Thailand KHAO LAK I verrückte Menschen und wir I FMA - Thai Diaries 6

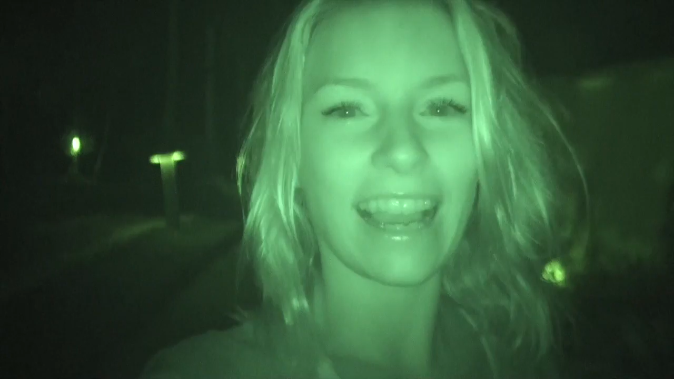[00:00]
Hallo! Das ist die Nightshot-Funktion, deshalb sehen wir ein bisschen verrückt aus. Wir gehen jetzt zum Abendessen in the City. Okay, die City hat nur 2 Restaurants und 3 Häuser, aber egal. Wir gehen jetzt auf jeden Fall Abendessen und ihr kommt natürlich mit.